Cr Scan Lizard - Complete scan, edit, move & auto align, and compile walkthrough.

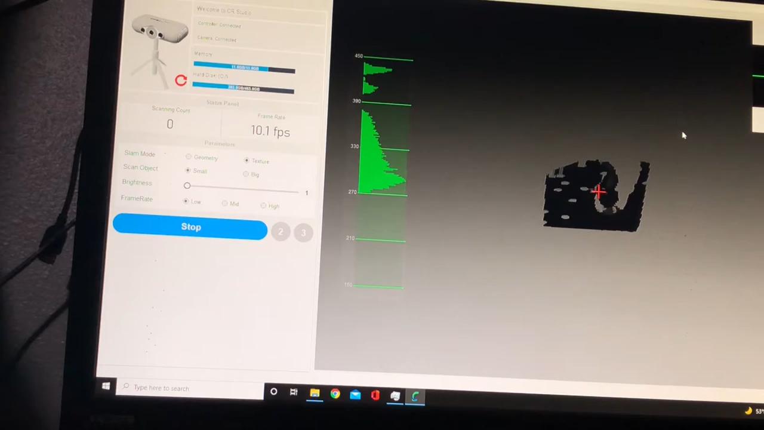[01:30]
And right now it looks a little dark. I can't see it up here either. So I will raise the brightness to number 2. Now I can see him a little better up here, and he's starting to appear here more.
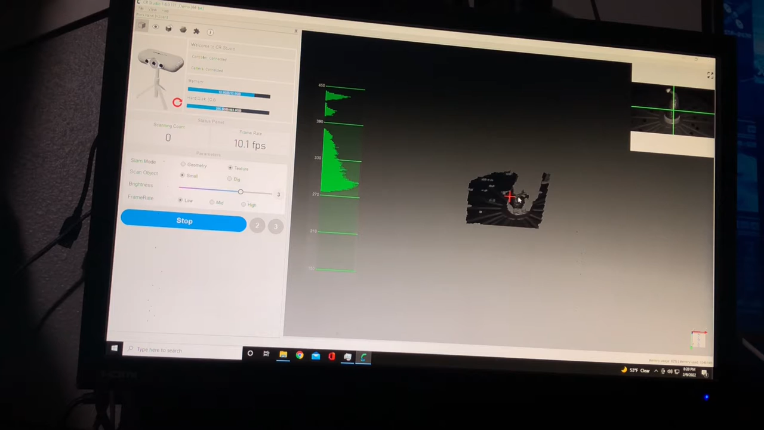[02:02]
And 4 is definitely too bright. And you can see red up here,
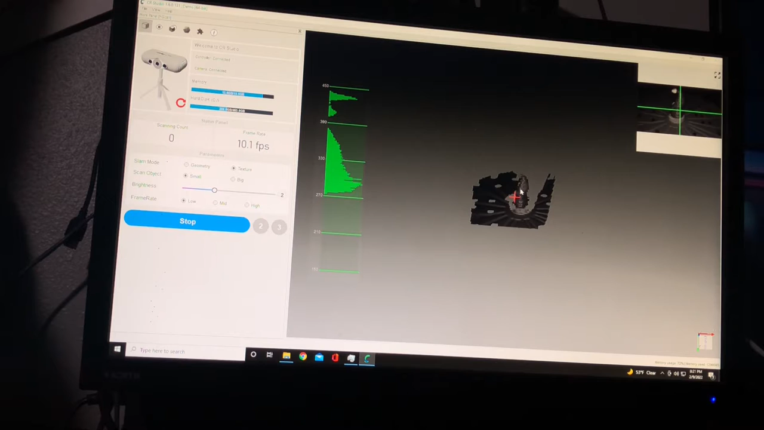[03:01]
Put that right on the center. And then I will hit stop.
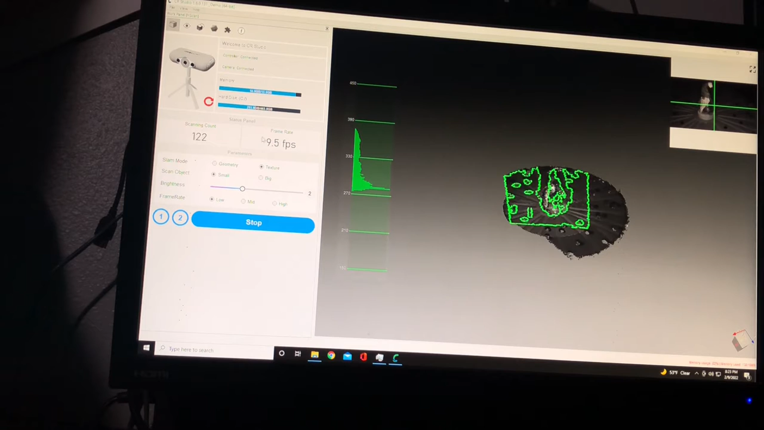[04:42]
You can see I'm about between 9 and 10 frame rates per second, or frames per second. Here's your scan count.
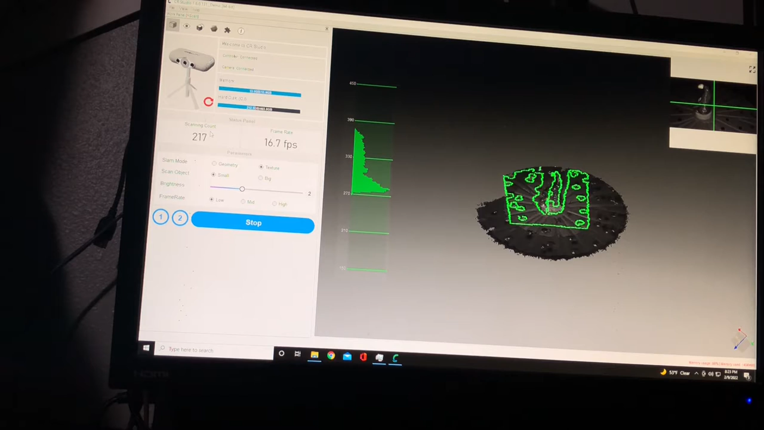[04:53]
I'll stop around 324. It'll start automatically processing the data. If you want to stop it before, you can always hit stop.
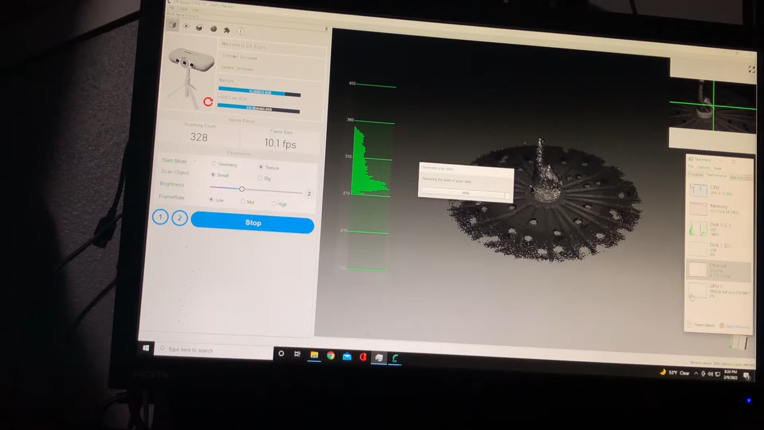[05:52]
But everything is processed. You can see it hit the memory pretty hard too.
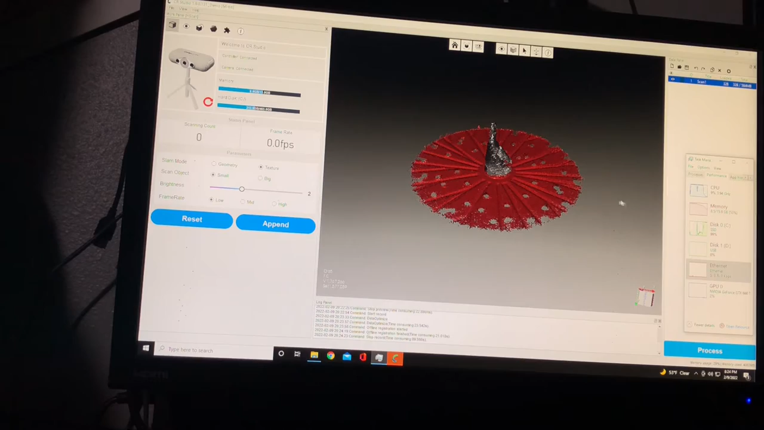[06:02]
And there we go.
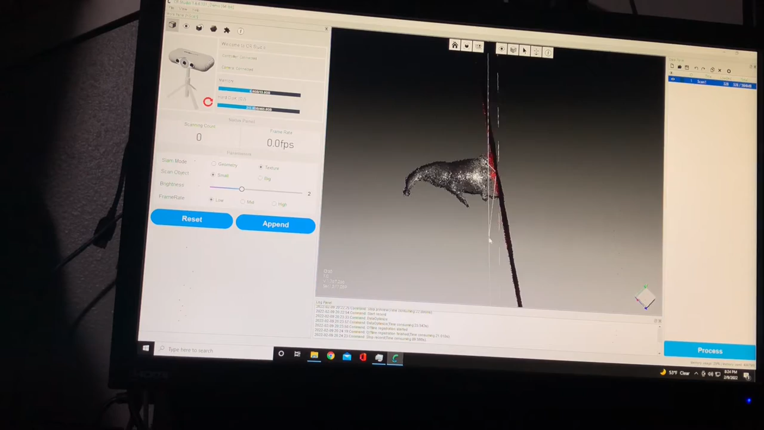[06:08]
That is the first scan
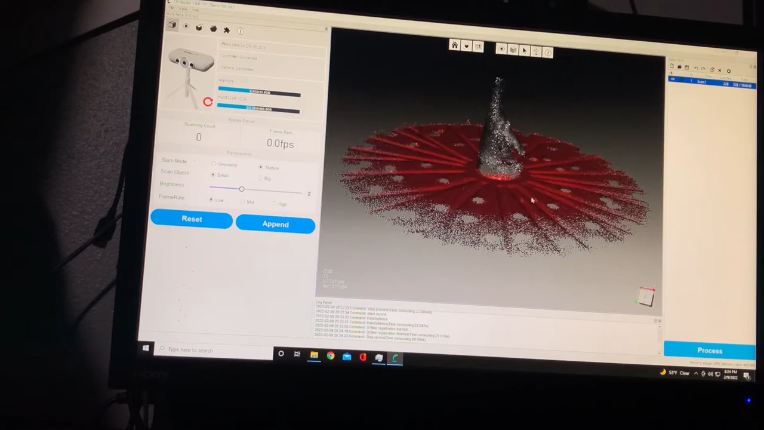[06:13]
of my printed scanned gnome. So this is a scan of a scan.
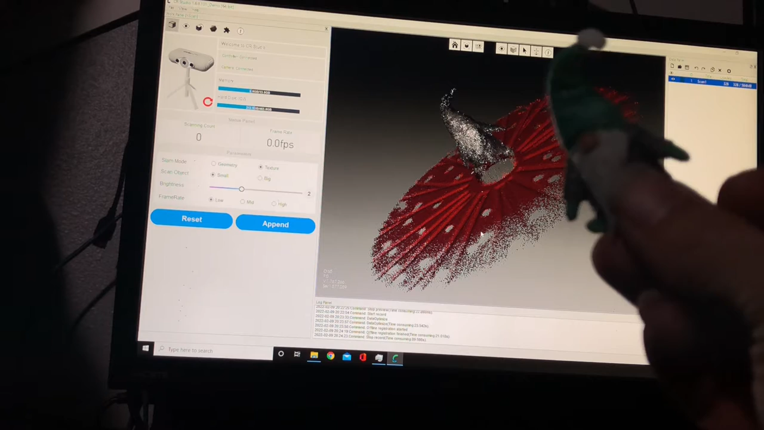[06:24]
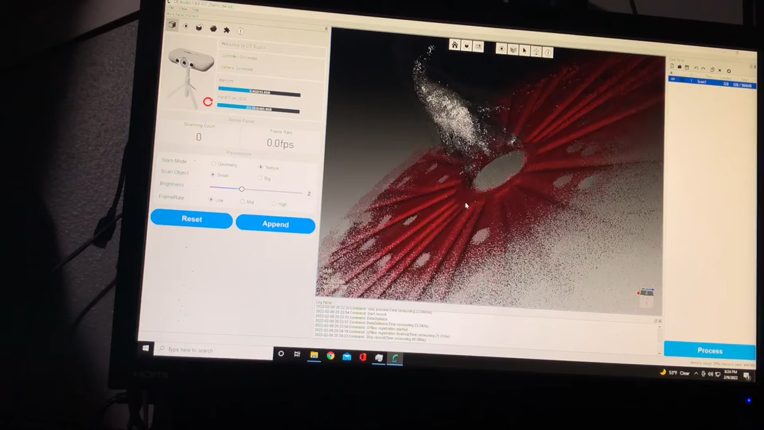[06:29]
So now to edit this real quick,
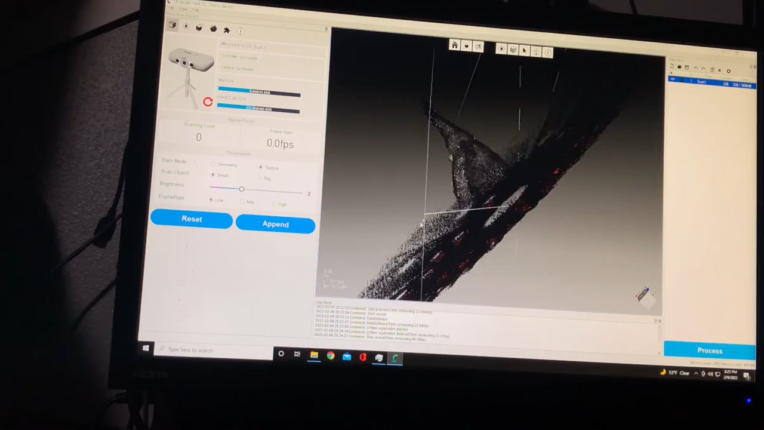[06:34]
just to clean it up a little bit,
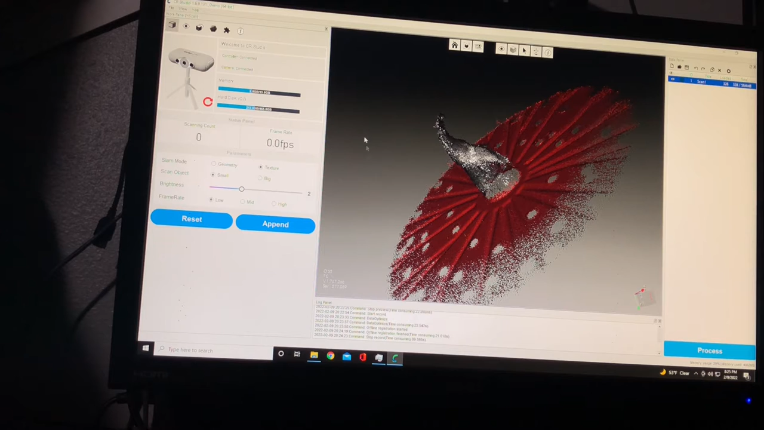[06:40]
we're gonna go over here to editor. We'll go to basement selection right here. We will hit apply. Click calculate base. And that's just gonna take and measure all the red.
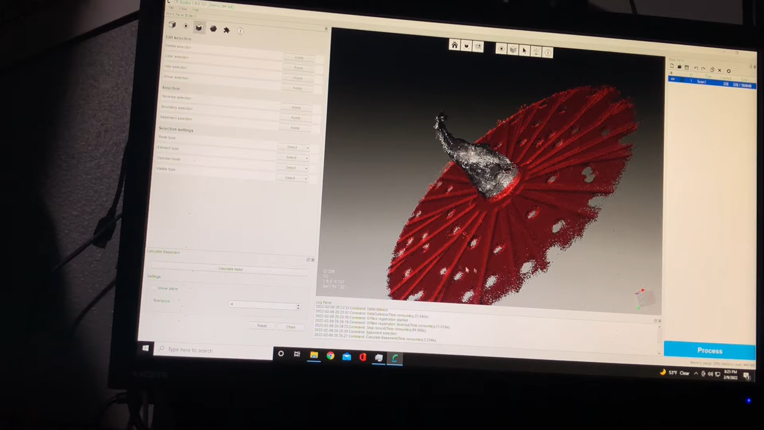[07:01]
And if only a little bit of this is red, it will turn all of your base red. Now, as you see, I have them sitting on a bottle cap.
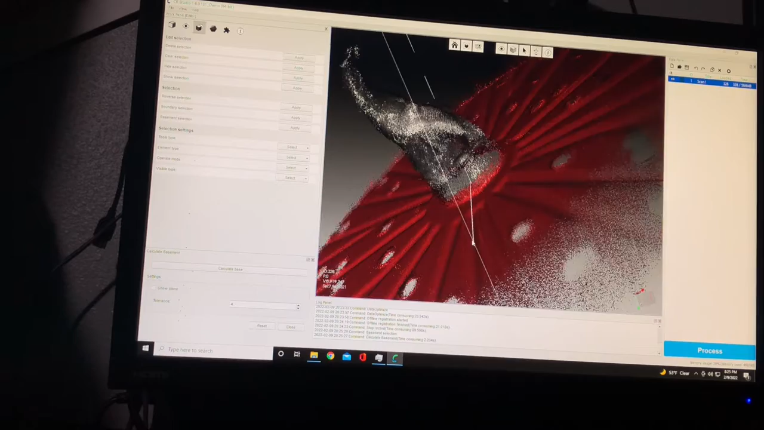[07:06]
You can see how high that comes into that bottle cap. You can adjust this by this number right here, tolerance. If you go down, see it brought that a little closer, but one is as low as you can go. So if I were to put him directly on the plate,
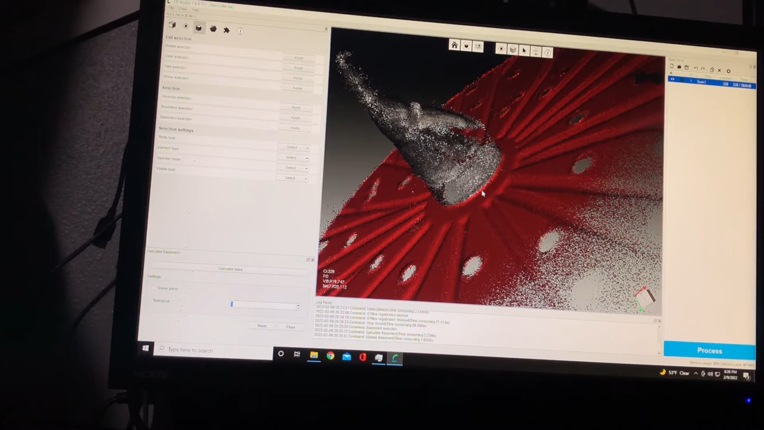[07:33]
then I would lose some of his detail.
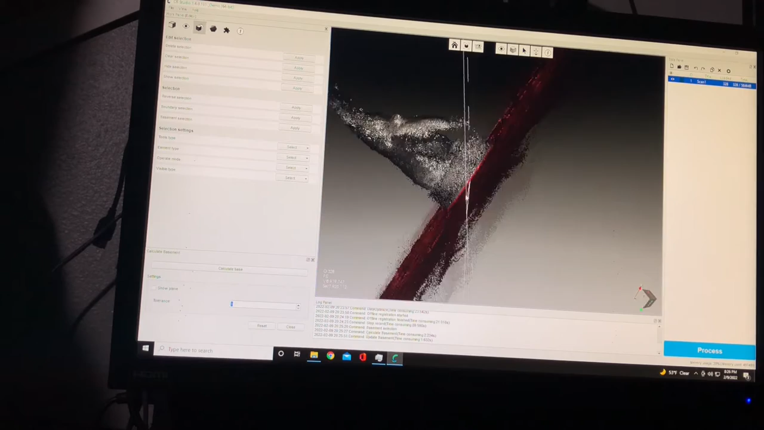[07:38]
So that's why I raised him up just a little bit. And now I can actually raise this a little more.
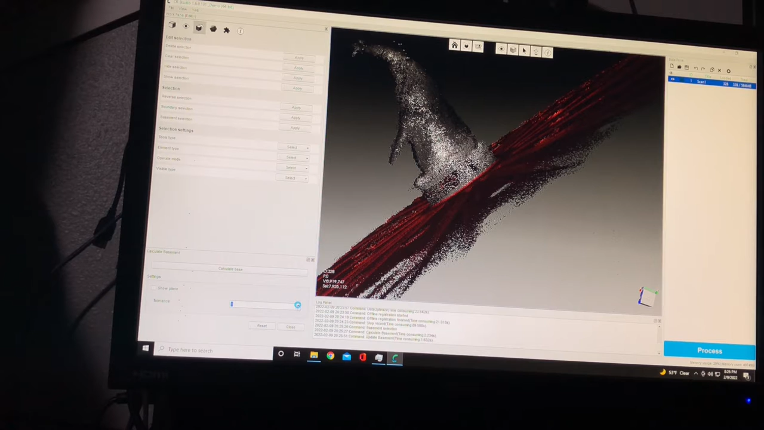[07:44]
That's 4, and got 7, and 7 takes it just about to the bottom of his feet.
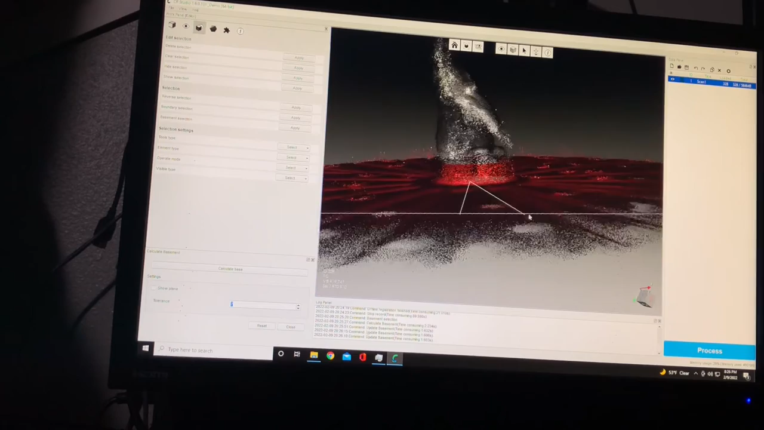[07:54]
I'll have a little extra in here I'll have to clean up, which I'll go over that next.